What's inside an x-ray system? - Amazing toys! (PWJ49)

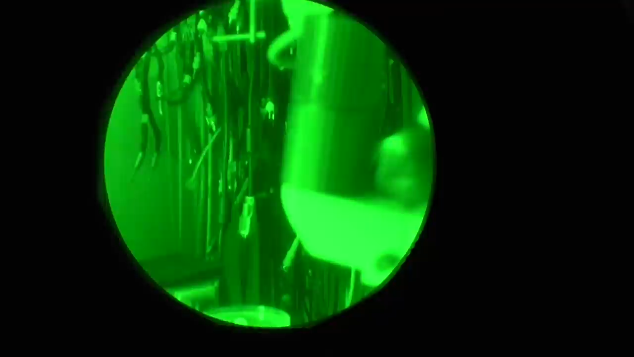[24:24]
a night vision shot of my lab cables.
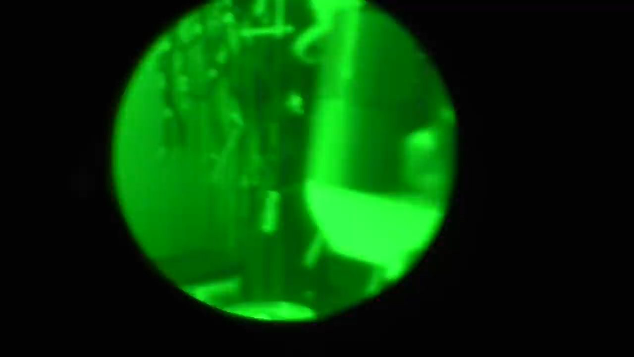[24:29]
I'm holding it in front of my camera.
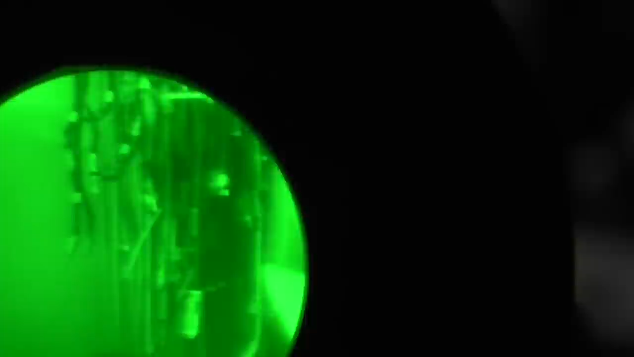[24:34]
Let's see what else we can see. My collections of screws and bolts.
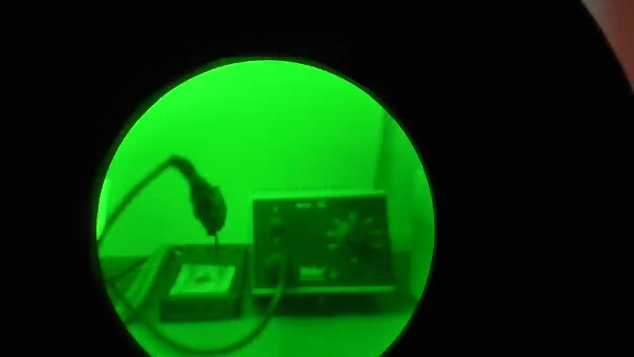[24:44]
Yeah. That's it.
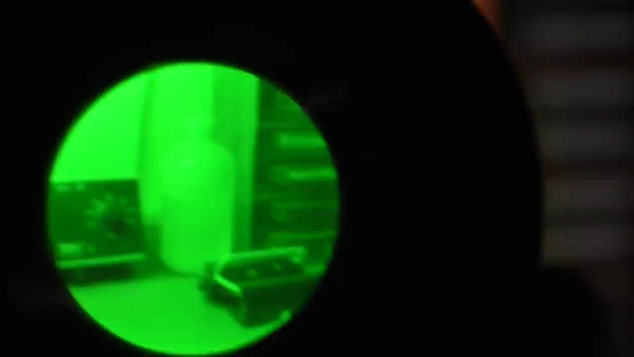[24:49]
Let's switch off the light completely. And we still have the same pictures.
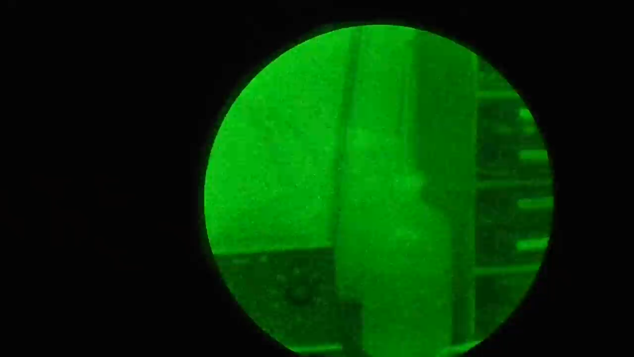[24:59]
Because there is still a lot of light.
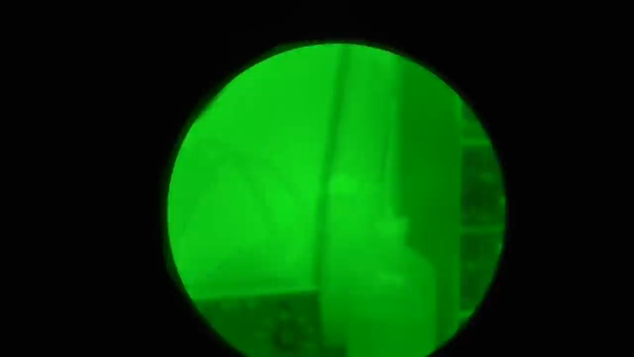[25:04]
It's never completely dark except you are inside the cave.
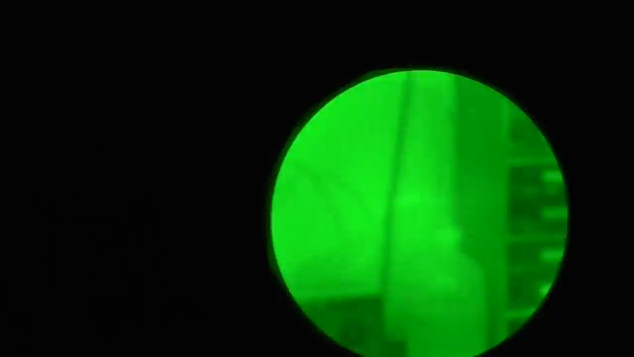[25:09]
So, what can we see here? I don't know. Oh, there is something. It's a little bit overexposed here on the camera. Okay. That's a little bit better.
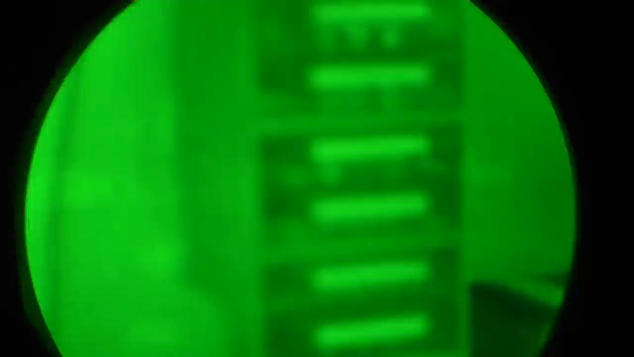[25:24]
But I'm a little bit too close. I cannot focus that. Let me see how that works. No.
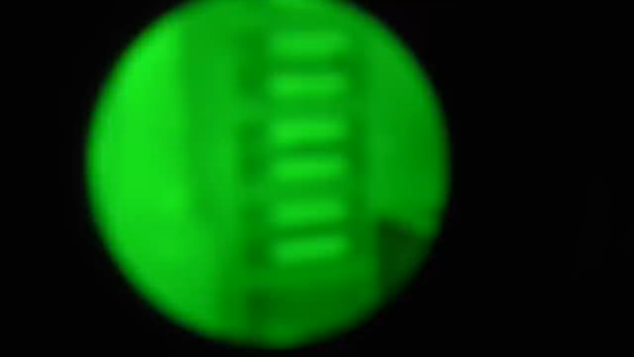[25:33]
No. No. No. Well, it's not ideal. But I think you get the idea how it works.
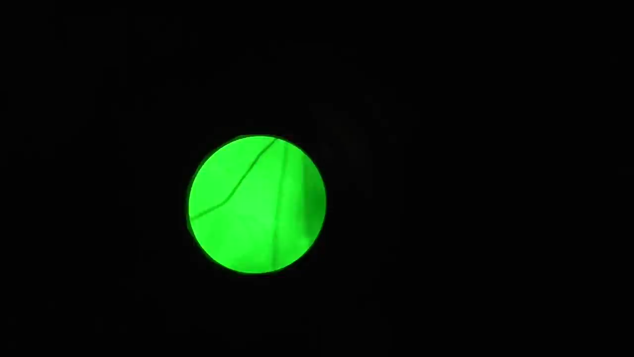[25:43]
Well, of course, that tiny picture here is a little bit small to recognize something and to see something.